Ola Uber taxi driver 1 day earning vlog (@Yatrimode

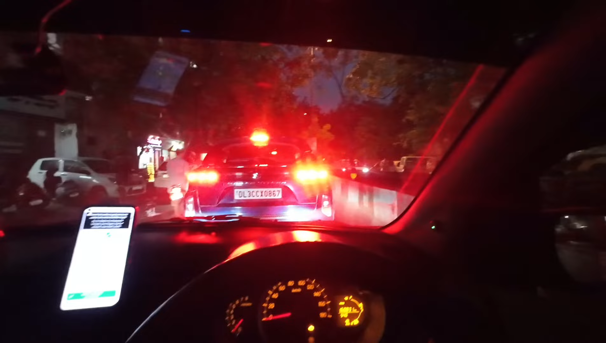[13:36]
मेरा राइट हैंड पे ना ये इस्कॉन टेम्पल है, दिख नहीं रहा लेकिन है राइट में, तो इसी की वजह से काफ़ी ज़्यादा ट्रैफिक लगा हुआ है।
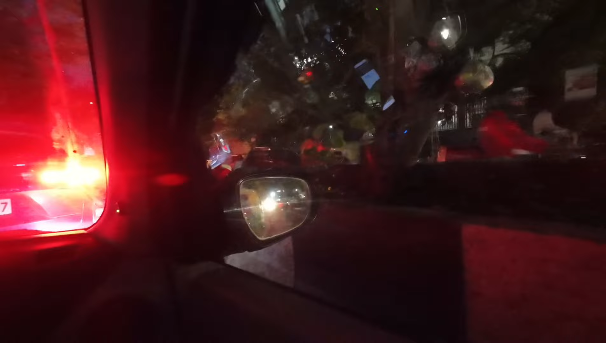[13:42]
और सवारी भी हमारी यहीं से आ रही है, इनसे बात तो गई है। और रोड के ये ना अपोजिट वाले साइड में भी आ गई है, देखो जिस साइड हम जा रहे हैं उसी साइड वाले पे आ गए।
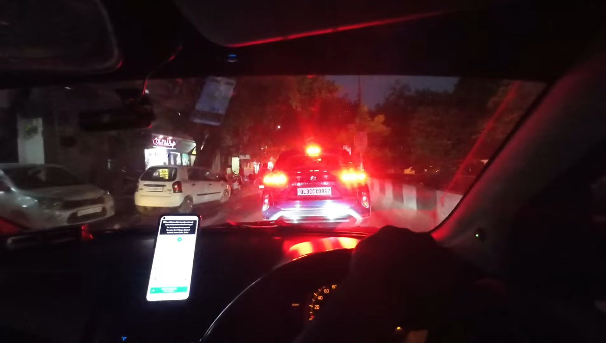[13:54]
तो अब ठीक है यू टर्न मार के आना नहीं पड़ेगा और वहीं से हम निकल जाएंगे।
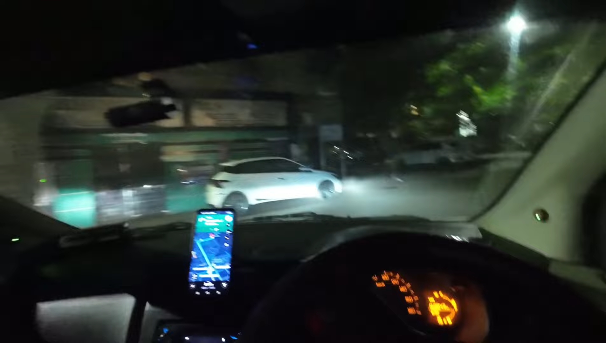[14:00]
तो भाई मैं पहुंच गया हूँ राजेंद्र नगर और सवारी मैंने ड्रॉप कर दिया। और भाई किराया मेरे को मिला है इस वाले ट्रिप पे, एक सेकंड गाड़ी को साइड कर लेता हूँ थोड़ा क्योंकि भाई ट्रैफिक आ रही है पीछे से। आपको दिखा देता हूँ मैं। और भाई अगली ड्यूटी भी आई थी साकेत की बढ़िया सी,
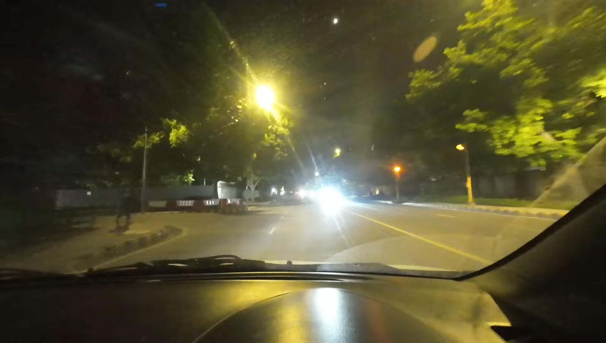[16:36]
कोई पागल आ रहा है डिपर मारता हुआ, मैंने भी मारने लग गया उसे।
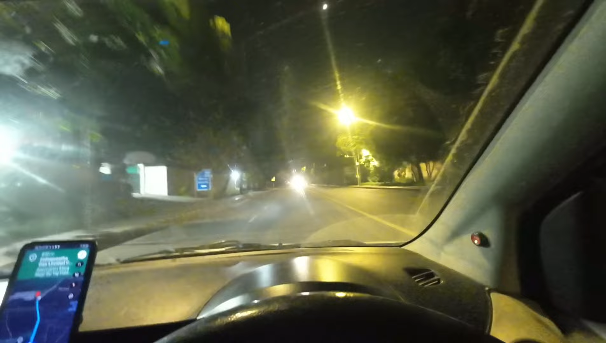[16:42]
जा तू नहीं, सीएनजी पंप यहीं से पास में ही है, तो सीएनजी पंप चल रहे हैं, फिर कुछ खाएंगे यार, भूख बड़ी जोर की भी लग रही है भाई।
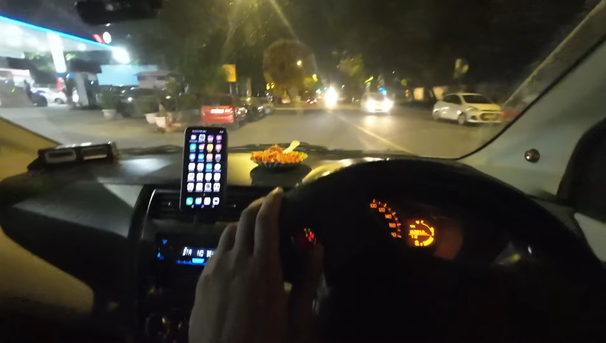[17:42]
भाई थोड़ा सा आगे आते यार ये देखो बर्गर वाले की दुकान है, पहले पता होता तो बर्गर ही ले लेता, कोई नहीं।
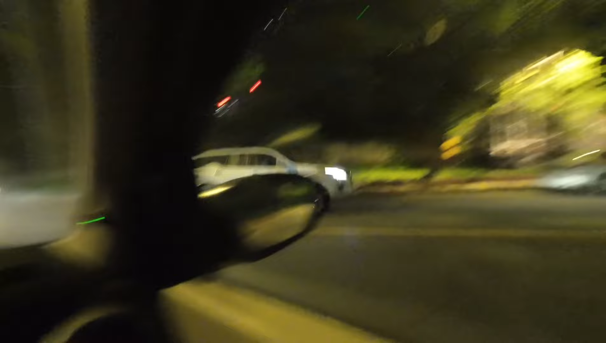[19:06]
कोई गाड़ी आ तो नहीं रही, चलो भाई।